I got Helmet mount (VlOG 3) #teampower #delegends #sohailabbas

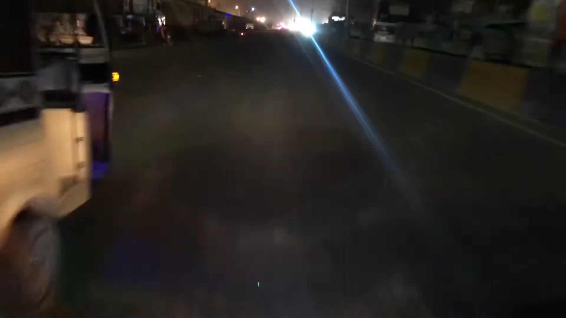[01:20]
ये वीडियो क्वालिटी है, बहुत ही कम वाइब्रेशन हो रही है और काफ़ी स्मूथ वीडियो बन रही है। बाकी हम थोड़े से आदत नहीं है, फर्स्ट टाइम है तो इसकी आदत डालनी पड़ेगी।
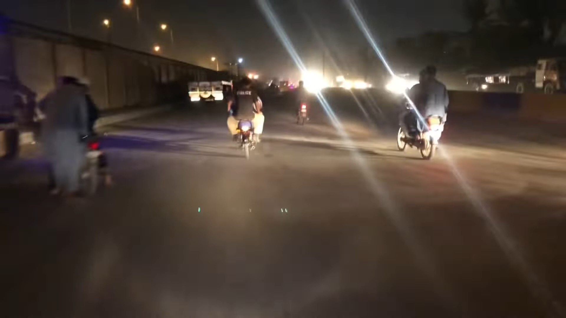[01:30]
हमें थोड़ी सी ड्राइविंग में मुश्किलात हो रही है और ये रोड आपके सामने है, पाकिस्तानी रोडों का तो यही हाल है।
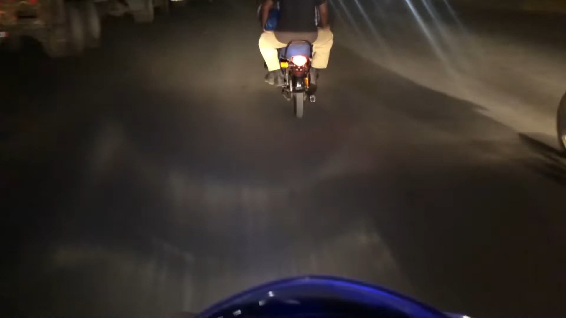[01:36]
तो काफ़ी अच्छी वीडियो है,
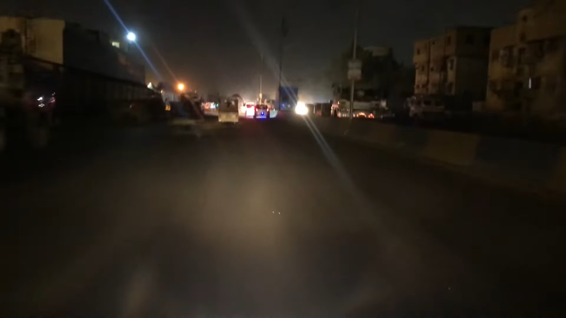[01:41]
काफ़ी स्मूथ राइड दे रहे हैं, काफ़ी स्मूथ वीडियो दे रहे हैं और काफ़ी अच्छा एक्सपीरियंस रहा।
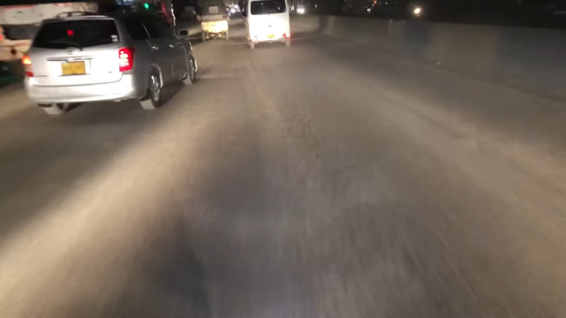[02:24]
बाकी आगे रोड बिल्कुल साफ़ सुथरा है।